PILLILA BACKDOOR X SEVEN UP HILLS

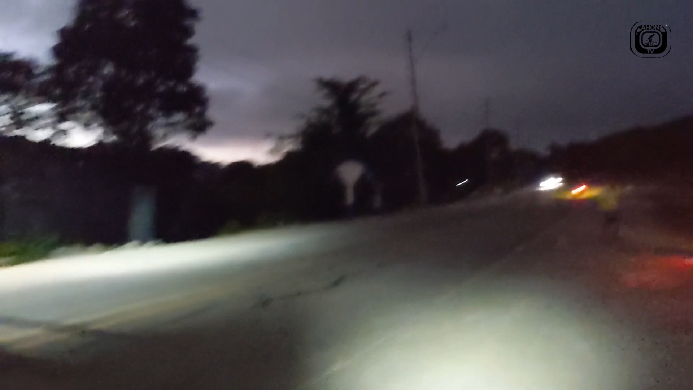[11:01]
Ayan, malapit na tayo sa Sampaloc.
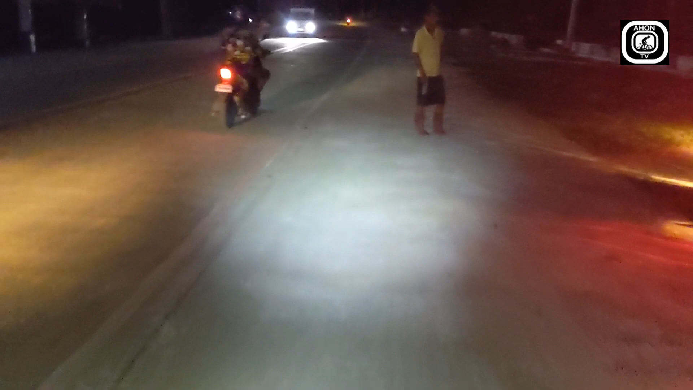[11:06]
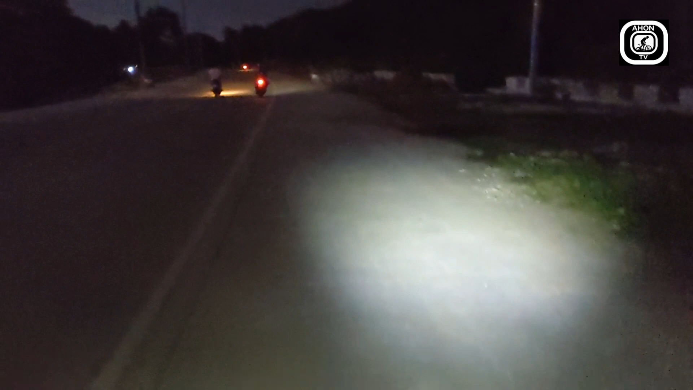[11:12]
Grabe, kunat ng ahon dito. So yung kasama natin dalawa ay tatlo. Ayan, nandiyan sa unahan.
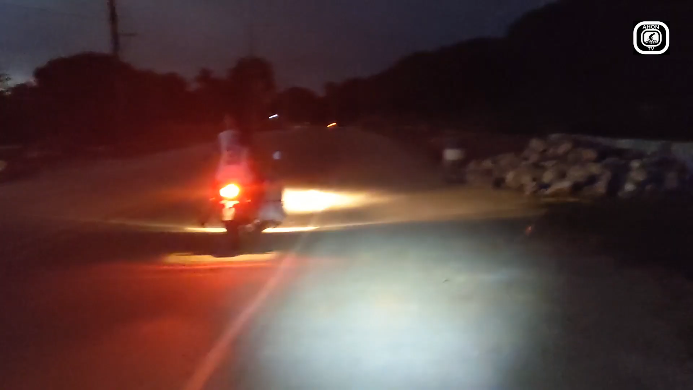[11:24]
Nasa likod natin si Insan Warren. 1-2-1-2 lang tayo. Hanggang Sampaloc lang naman yung ahon nito. Tapos lulusungin na natin yon hanggang pababa ng Tanay Jollibee.